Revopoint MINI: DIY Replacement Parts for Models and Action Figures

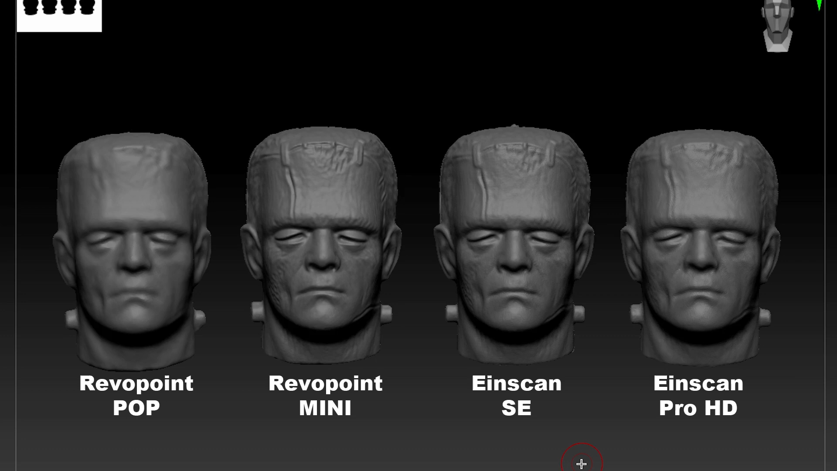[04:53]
Because I was very surprised to find that the Revelpoint Mini is definitely the cleanest scan. And I wish that I had this when we started this project, because I am really impressed with this.
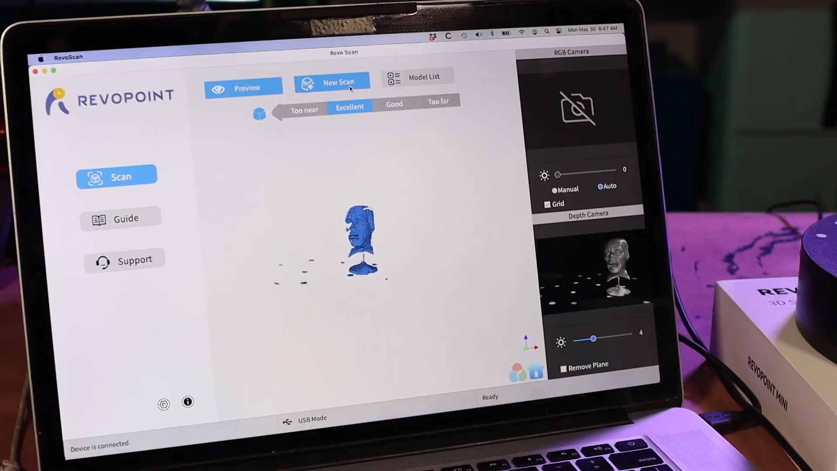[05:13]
When I start scanning an object, I'm going to go into the Revoscan software and say New Scan.
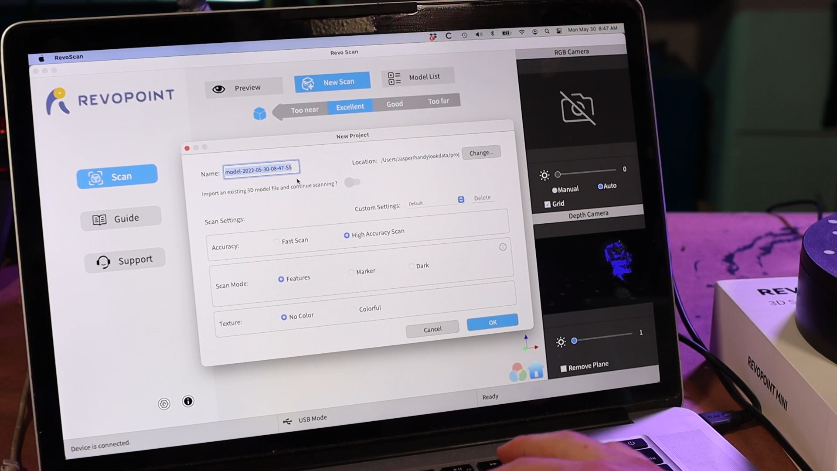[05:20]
We'll name it Phantom Head. I'm going to leave it on High Accuracy and Feature mode. And that brings us into this scanning interface.
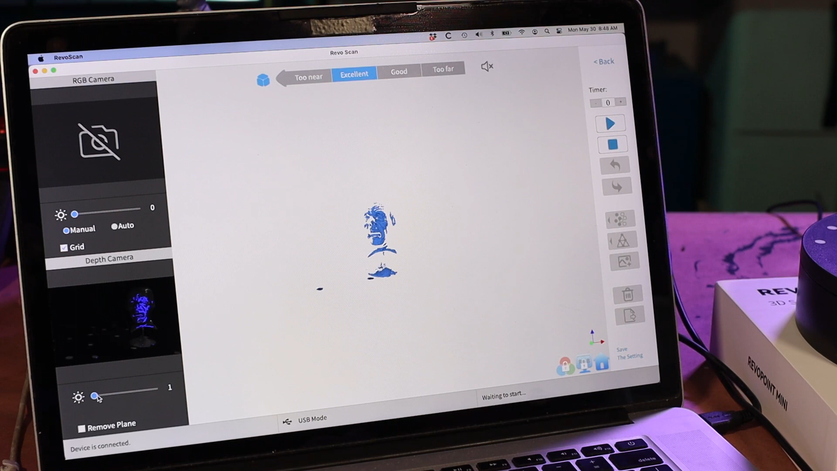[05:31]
I'm going to adjust the gain a little bit, so that we get more of the model being registered at a time.
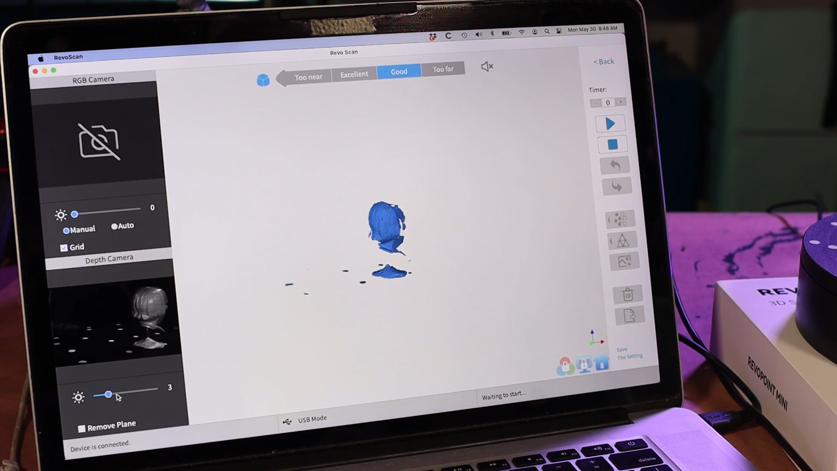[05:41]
I think three will be fine for this before. And then line up my scanner so that it's centered.
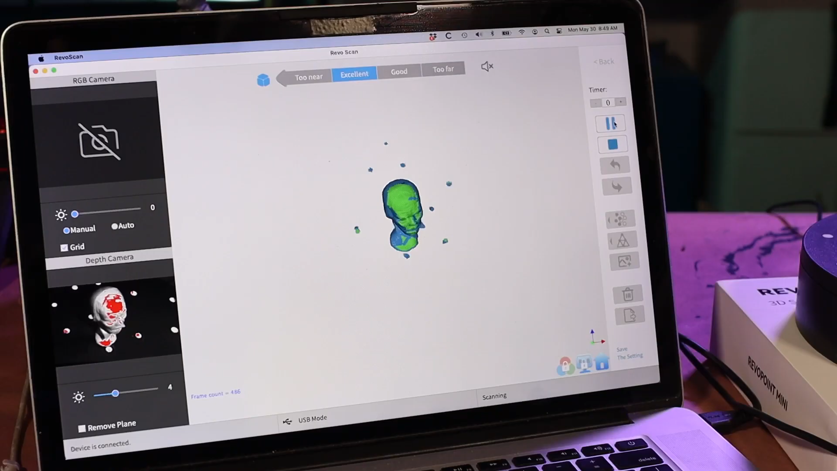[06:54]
the head. Okay. And that's about it.
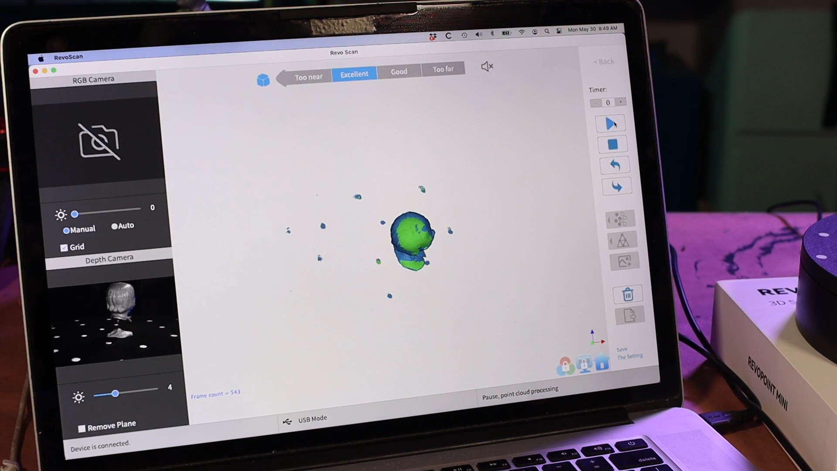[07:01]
So, I'm just pausing it and then I'm just going to check over and make sure I got everything I need to get. I'd like to try to get this area under the hair and under the collar.
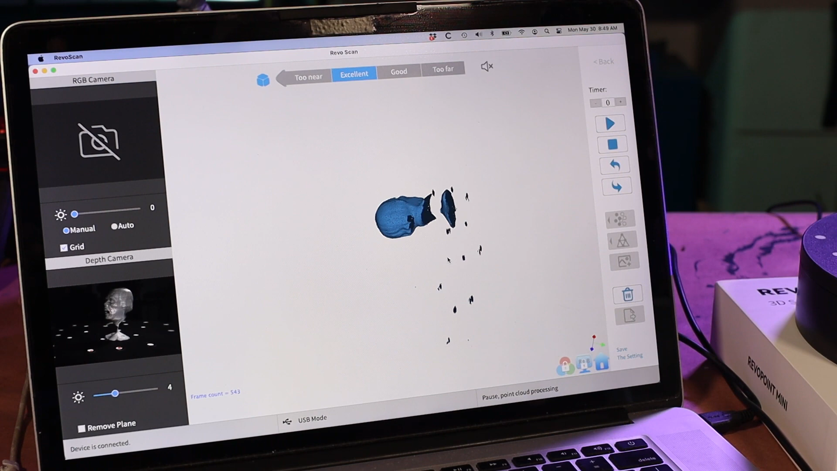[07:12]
So, I'm going to do one more path.
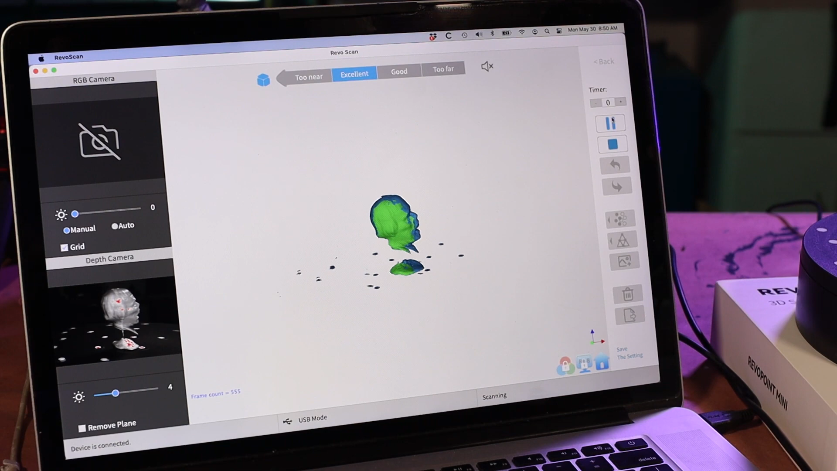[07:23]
It's registered. I'm just going to actually tip the turntable so that I can get under there.
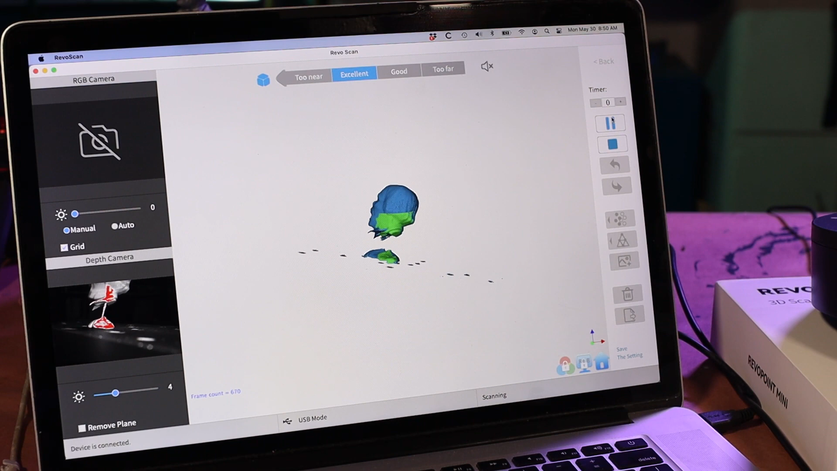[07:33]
And that should do it. Okay. Pause. And we got some stuff off to the side here. Not sure what that is. I'm just going to undo and that'll get rid of that. Okay.
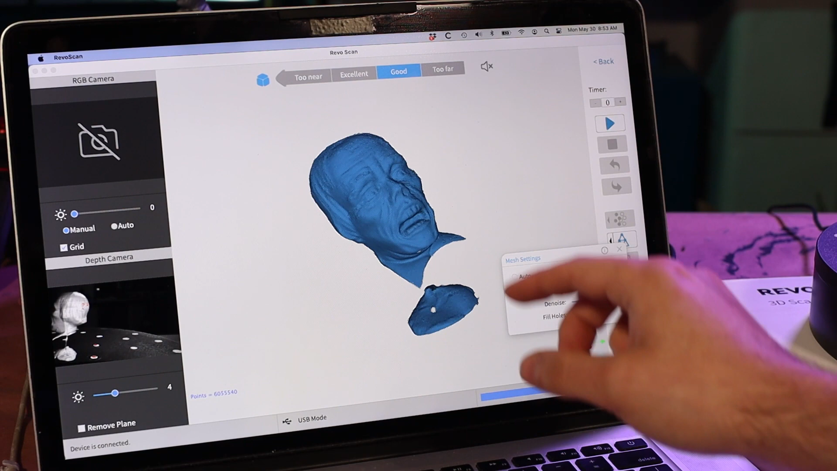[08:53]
And I want to leave that quality at 6. The denoise at 3 is the default and that seems to be working well. And I'm going to turn on fill holes, which takes any empty spaces where there was no data captured and it'll just kind of cover them up. And mesh. What the mesh is doing is it's taking that point cloud, which was just points in space in the right spots.
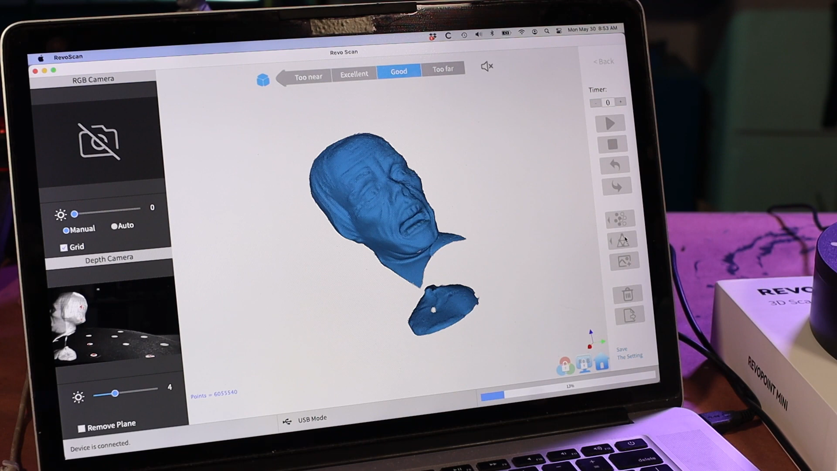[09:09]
And it's connecting all of those points to build an actual 3D model. And now we got meshing completed. So, let's take a look at what we've got. And that
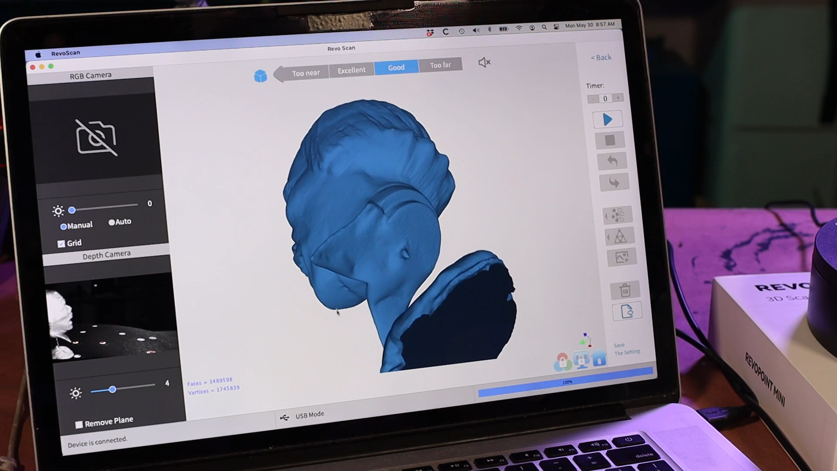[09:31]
is pretty impressive. And you can see even where we had some missing areas, a couple of missing spots under the lapel. It's filled those in to perfectly usable.
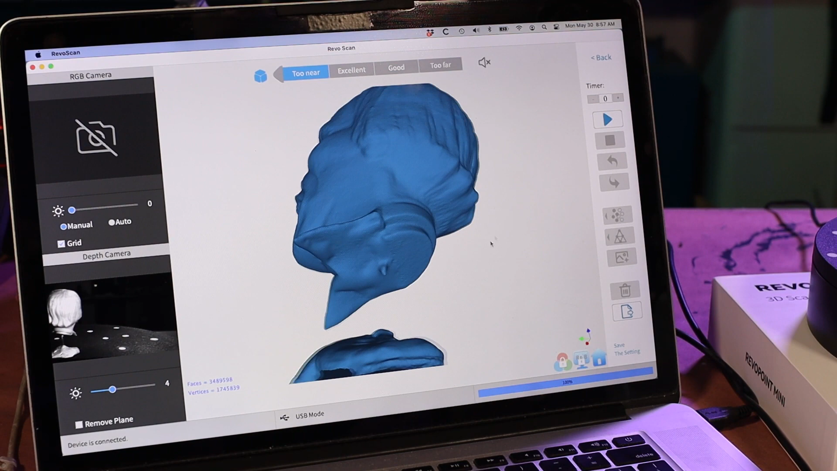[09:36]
So, to export it, just click on export. That's fine. You can save it wherever you want.
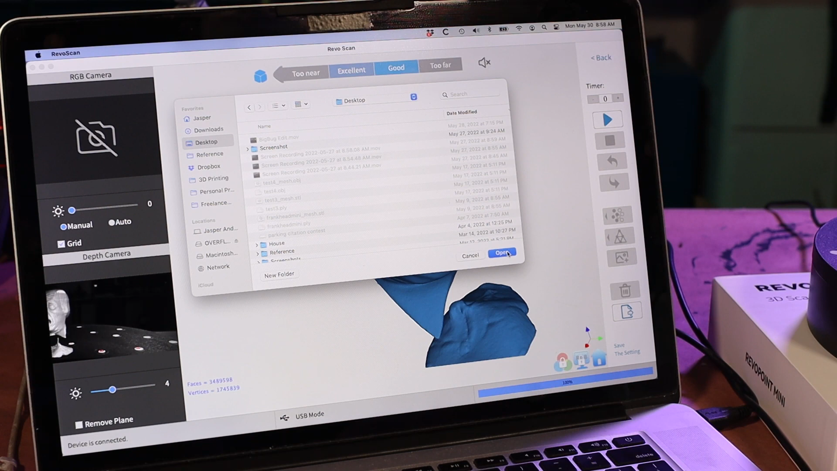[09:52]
And I'll just call it phantom head.
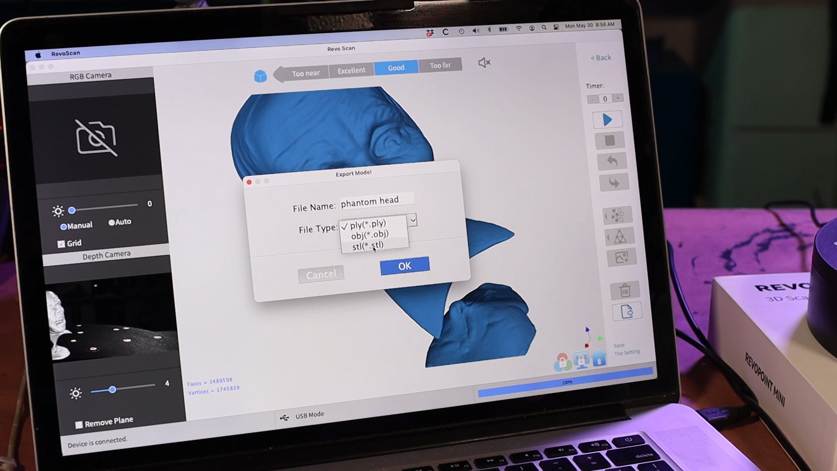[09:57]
I usually do an STL, but you can also do an OBJ.
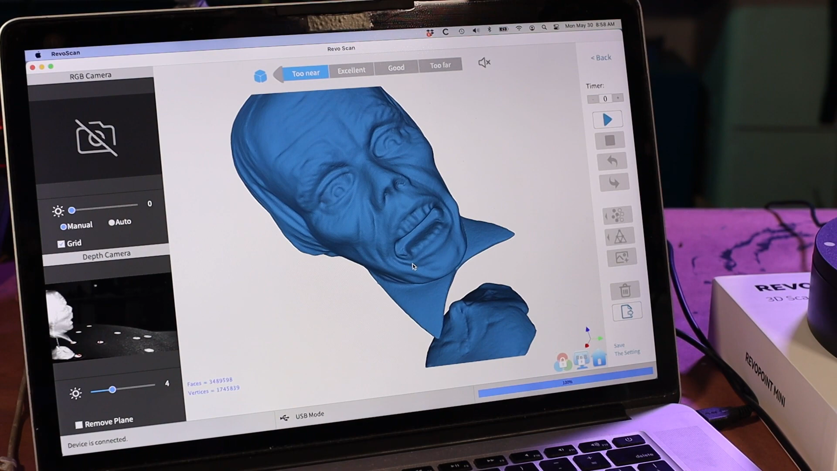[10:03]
Okay, export it successfully. So, now we have our 3D model that we can take into ZBrush and do what we need to.